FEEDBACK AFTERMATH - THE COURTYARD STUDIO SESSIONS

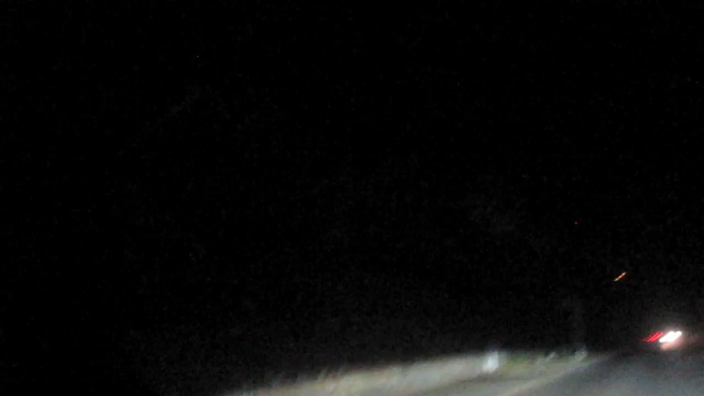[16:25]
And here is Tim Burton's house because it's so dark he can't fucking see it.